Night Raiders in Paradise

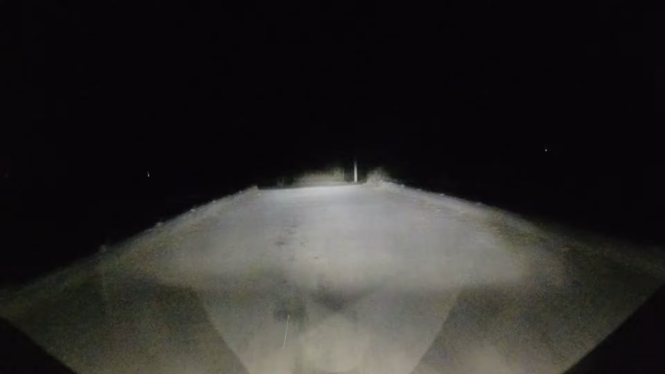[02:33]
Do you have a light on? Push the button on the side of it. Get it? Oh, I see lights on at Paradise Village and at Paradise Estates. So it looks like everybody's still up over there. Way off over there to the right if you look way over.